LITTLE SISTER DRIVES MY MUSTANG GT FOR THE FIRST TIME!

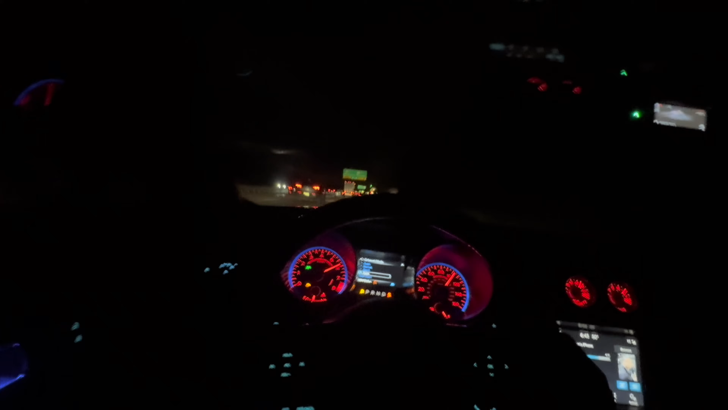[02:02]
Oh, I'm right here on y'all ass. I'm right here on y'all ass. I didn't even hit record. What am I doin'? Say goodbye. Say goodbye. I'm gone. I'm gone, nigga. All right, all right, all right. Camaro said he had enough. Camaro said he had enough with it. Bro, I was cutting up with the Camaro and this BMW, bruh, and I was not recording, bruh.
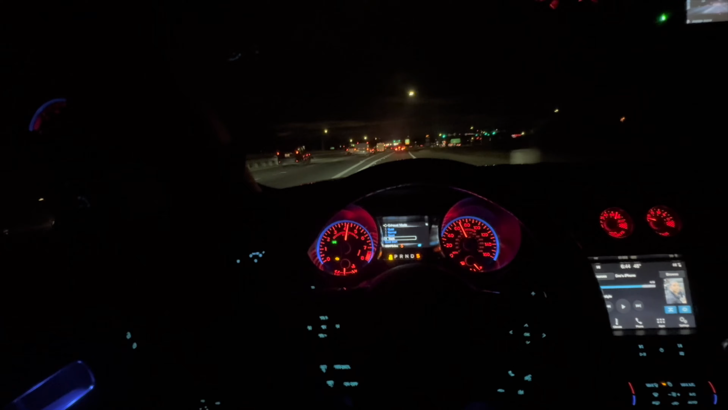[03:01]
Shout out, bro, right here, bro. Oh, my God. That gap was risky, bruh. I don't know if I got it, bruh. And I had to shift. I'm over here shifting and shit. I need to go into...
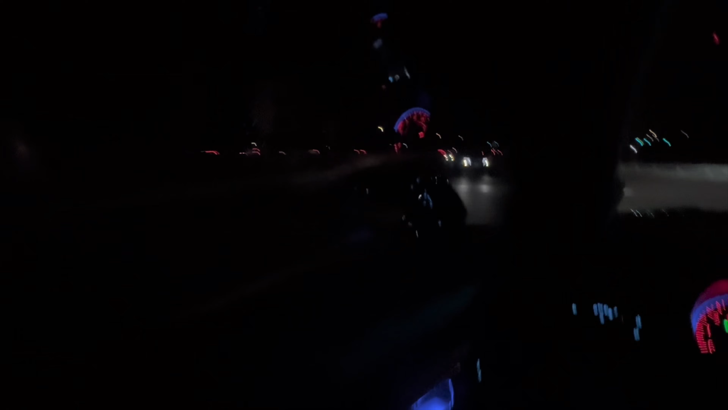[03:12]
That's how he cut.
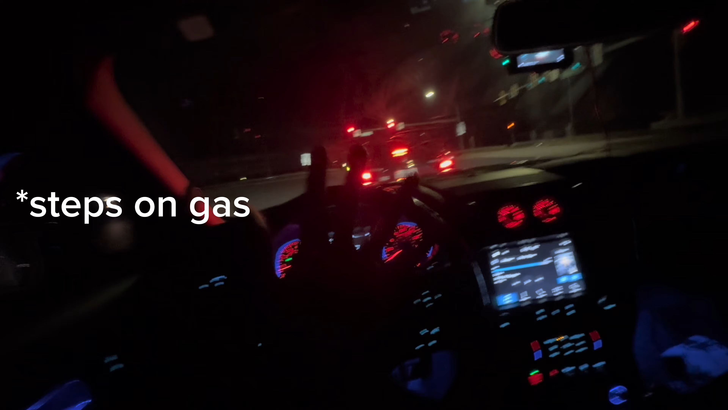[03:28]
That's how he cut. That's how he cut. And I'm out, bruh. I'm out, bruh. I'm out, bruh. And I'm out. That's how he did.
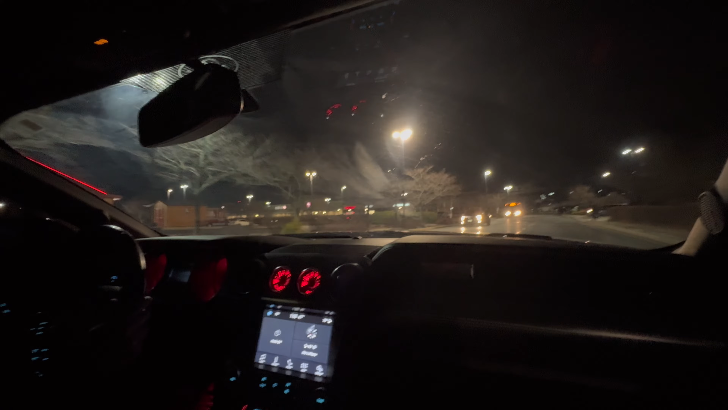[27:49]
I feel like I just want to go straight because I'm scared I'm not going to be you could you could go through the shopping center and then go out that light and then go straight yeah it's a lot of traffic you can go ahead since they got green
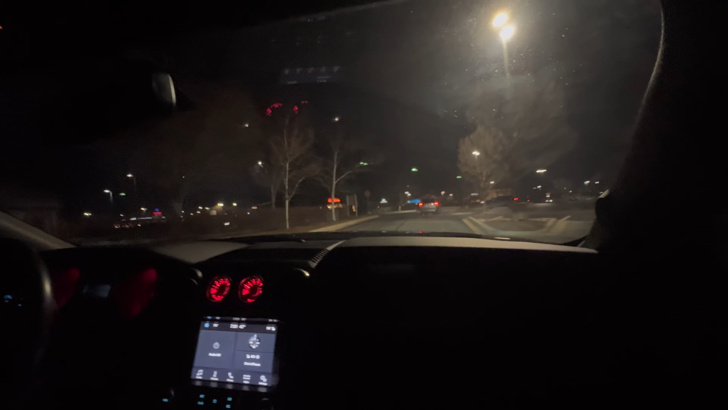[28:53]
yeah slow down slow down I'm fine I see there's nobody
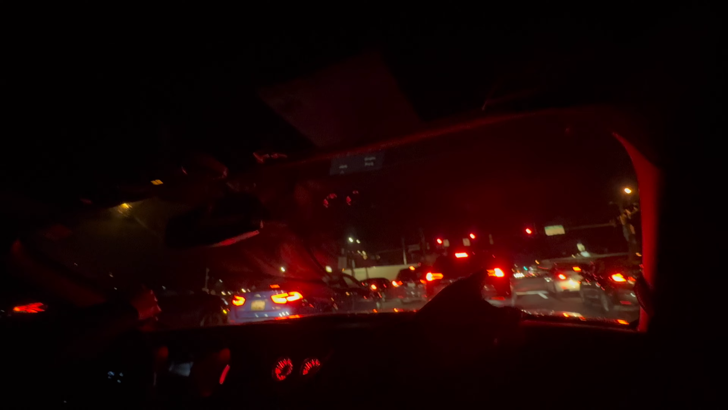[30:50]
yeah we gotta go straight then it was better off we go that way it's okay we can um dang we can um we can go straight and then go straight and then we can um
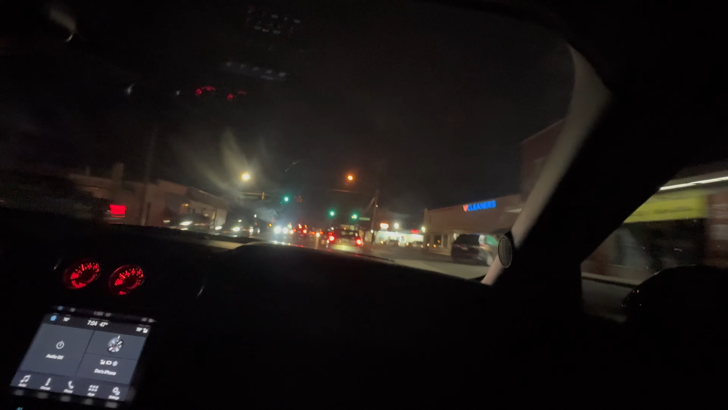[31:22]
if we could if we could merge to this lane then turn right turn right at that light up there towards food line and then go down that way and then turn right again and then come back this way